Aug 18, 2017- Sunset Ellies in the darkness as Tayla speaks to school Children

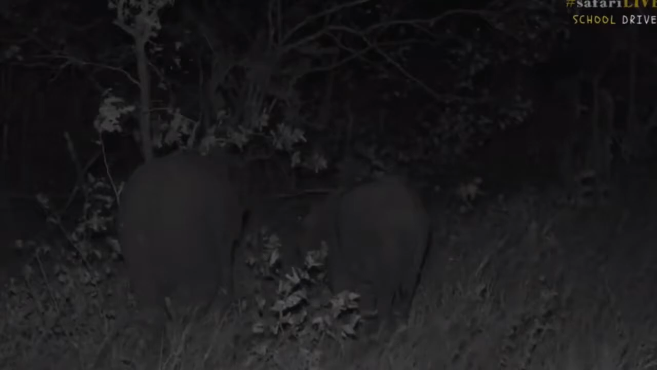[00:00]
They are indeed in infrared, but before I even go on to this, Chantal, please can you ask Tristan a big favor from Sebastian and I? Could you ask him and Senzo to fetch the camera that's on the southern road of quarantine on the knob-thorn tree, if that's okay? But we are sitting with these two little elephants. We saw both of them a little while ago. They are very young, especially the one on the right-hand side. It's tiny. I don't even think that that's six months old yet.
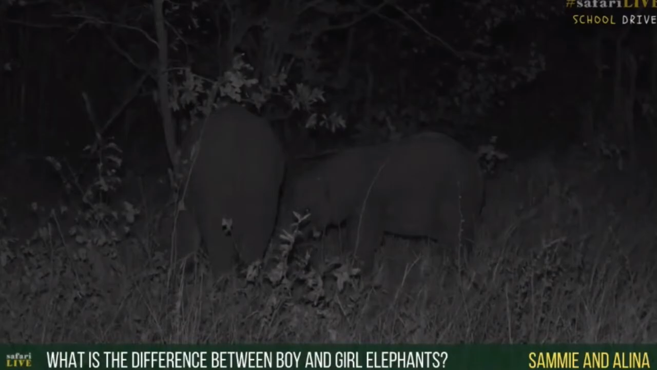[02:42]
Now, Sammy and Alina, you're wondering what is the difference between the boy and the girl elephants. Well, it's actually quite difficult to tell here. It's easier to tell on the adults. So, a female elephant, a girl elephant, has got a very square, sharp head. It's almost angular. And you can also look for her mammary glands between her legs. And the male, the boy elephants, they've got a very sort of rounded head. But it's difficult to tell the difference. It does take a lot of practice.